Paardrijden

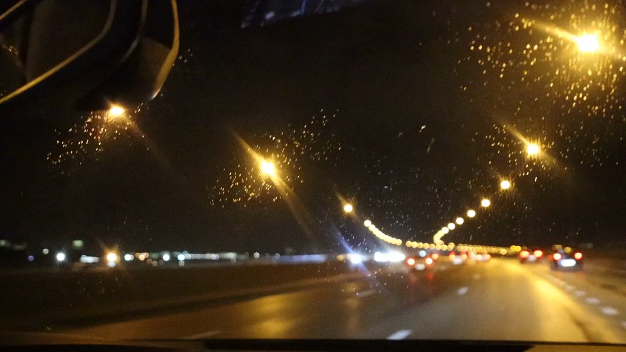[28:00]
Daar, die lichtjes. Hier ben je zo hier, hier echt vol. Dat zie je daar, sportpaleis. We gaan er passeren aan het sportpaleis. Dat is het sportpaleis. Ik denk dat er wel al iedereen geweest is, denk ik.